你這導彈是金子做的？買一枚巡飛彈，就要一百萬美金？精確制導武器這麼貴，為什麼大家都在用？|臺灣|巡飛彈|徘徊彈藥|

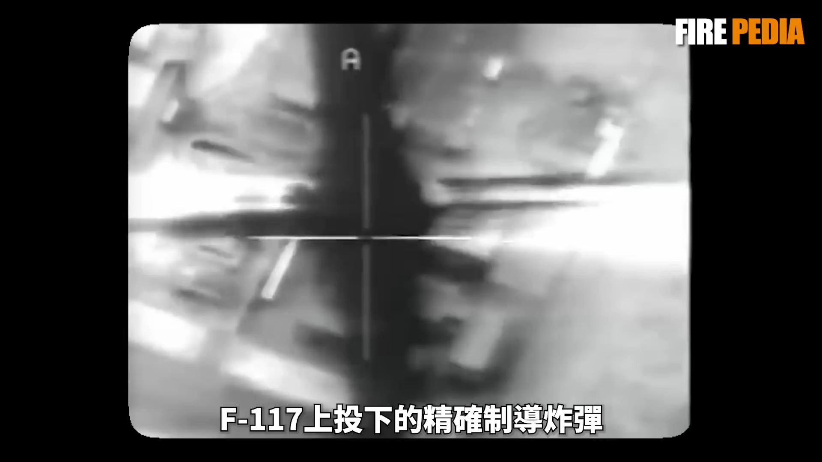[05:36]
投下的精确制导炸弹一下子就摧毁了整座核反应堆
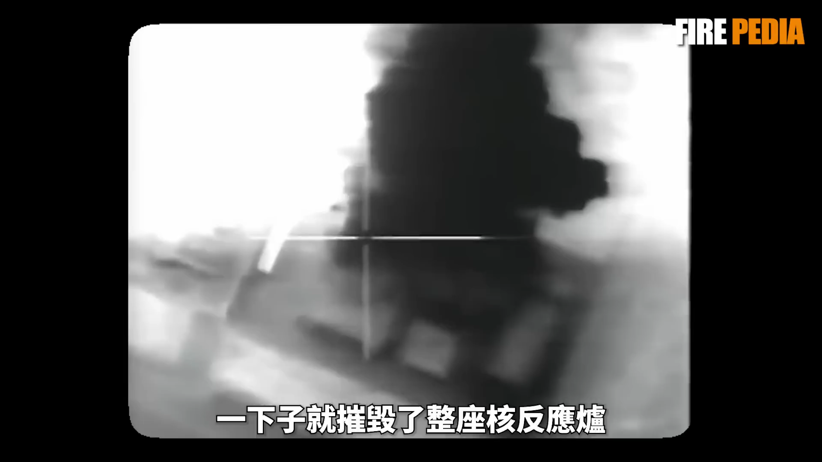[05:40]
战后记录显示纵观整场海湾战争平